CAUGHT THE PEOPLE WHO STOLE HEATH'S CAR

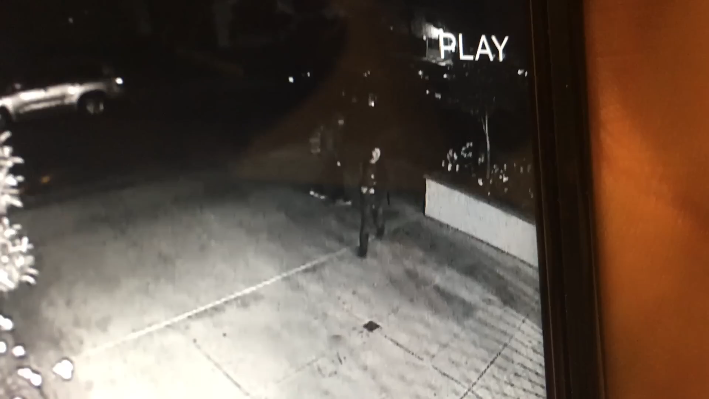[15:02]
She has long wavy hair. During this time. She somehow gets into the garage. They're all geared up.
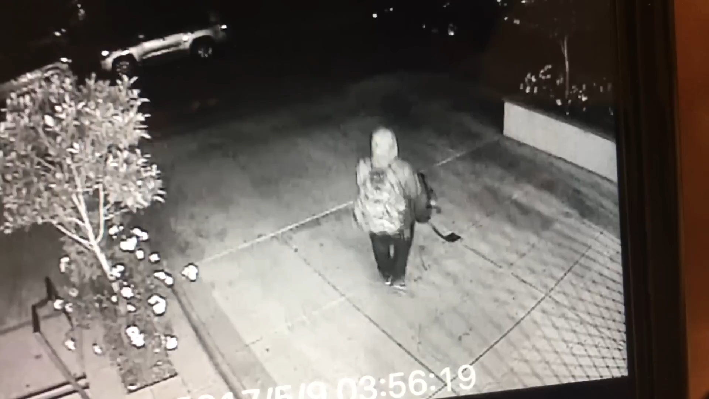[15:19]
Look at that. She took. He takes her backpack. And he. I think she goes in. To open up the garage.
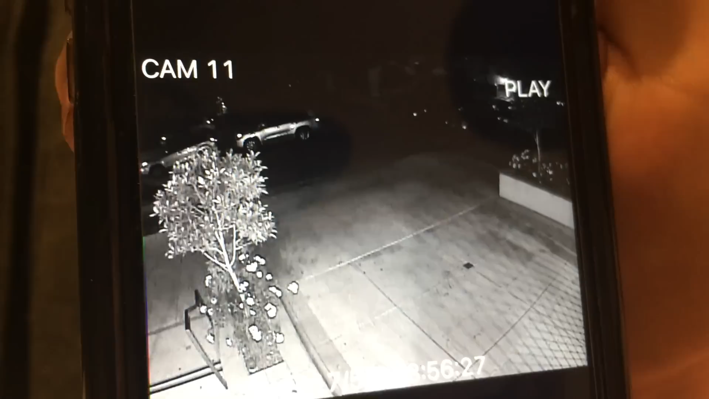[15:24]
He waits down by the garage. For it to open. But how does she get. Okay. So. This is another camera angle. Of them in the garage.
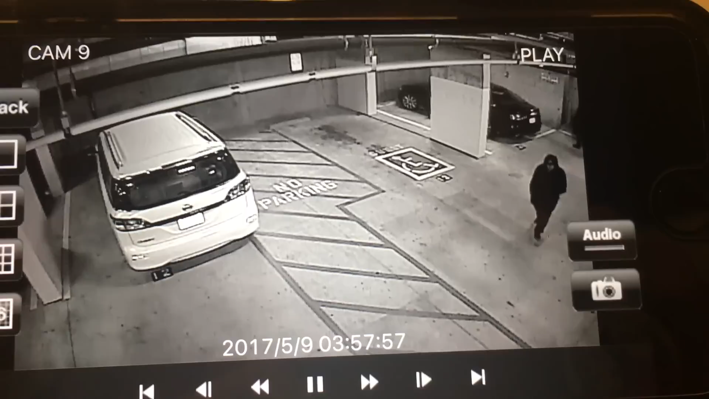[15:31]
So they went to each car. Yeah. I bet they opened up your car. Saw the pair of keys. Realized they didn't go. To that pair of keys. And then. Heath's car probably beeped. And then they went in. Heath's car. And took it. Cause they had to have seen that. They go. Oh. This is. This is. This is for the car next to it. So my jeep was unlocked.
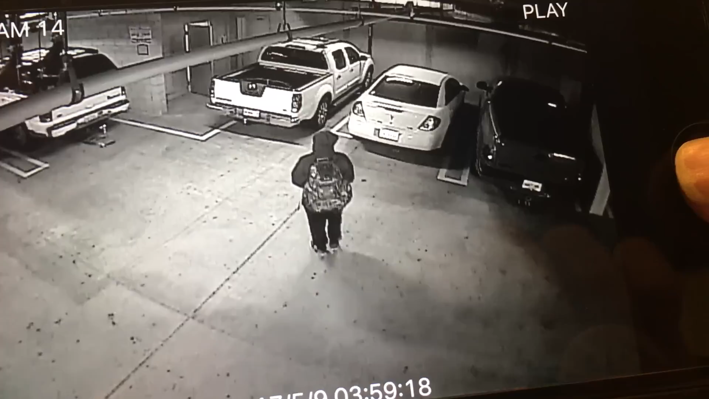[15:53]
Then he goes in. And comes out with a bike. Exactly. God. I wish I could go back in time. And just catch these. I know. I know. I know. Okay. So she finds a key. Realizes that it's for that truck. What is she looking at? She's probably calling. She's probably calling for him. Going. I found a car. She didn't even attempt it though.
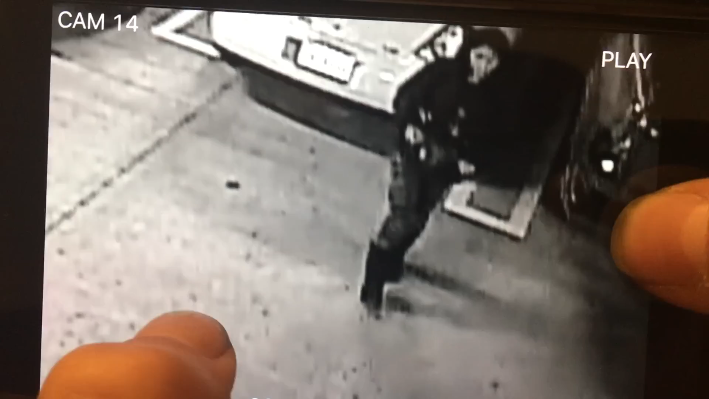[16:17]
He's in there for a while. He's in that storage room. Going lock after lock. Lock after lock. She went over there. You know. That's just him coming out with the bike. Okay. There she is. Okay.
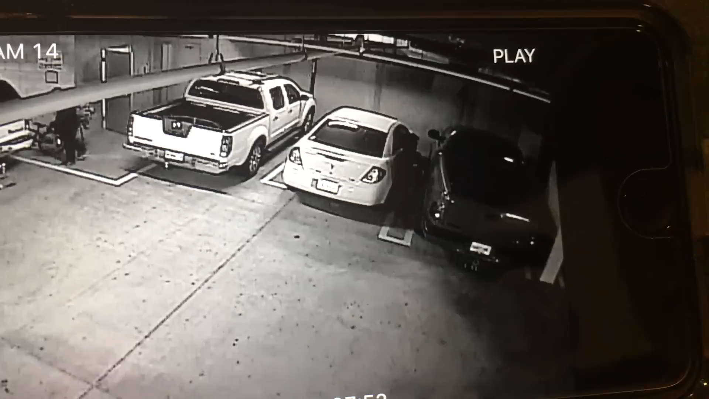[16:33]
What blows my mind is that they don't take. They take their time. They don't like rush. Because no one's waking up. And there they go. Alright. So he comes out of the side door. But his bike was gone already.
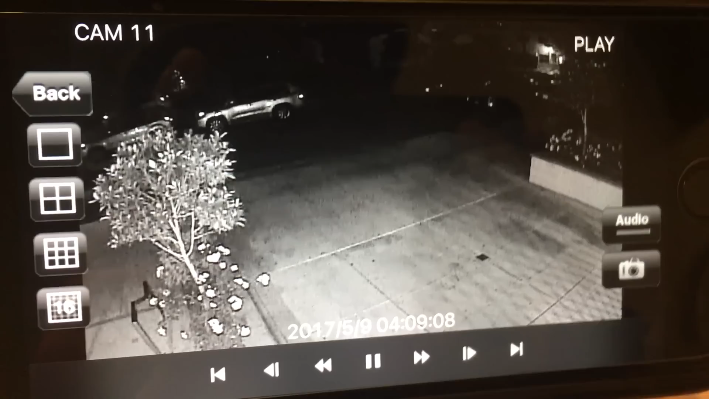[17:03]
So dude. They must have taken his bike. Earlier. Earlier. And then she opens the garage door. Why is it going so slow? Wait. There it is. Now that's the culprit. Uh. There she go with his big red. We gonna find you bitch. Alright guys. Thanks for watching. Make sure to like this video if you enjoyed it.